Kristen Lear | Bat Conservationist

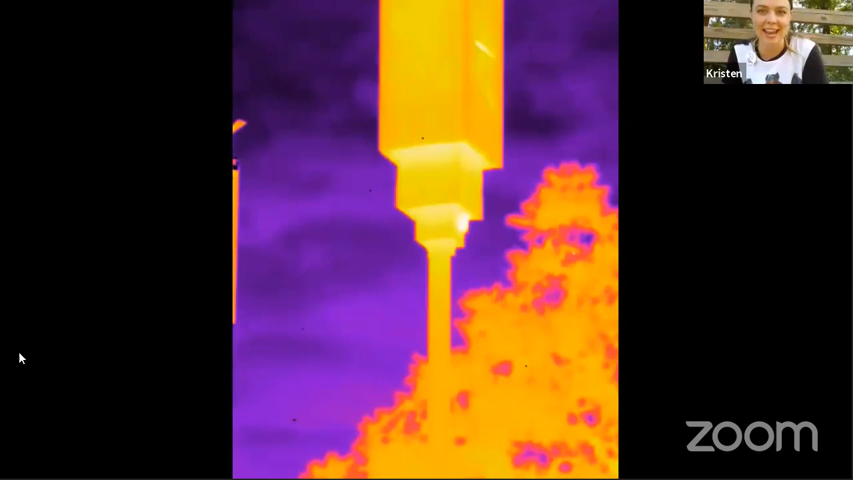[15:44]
You can see them coming back into the bat houses in the morning. So they they latch on to the bottom of the bat house and they crawl up in to into the inside. And then they sleep there during the day. I'll play that one more time. So you can see it landing and then crawling up. So with this cool equipment, we can actually see these bats in action.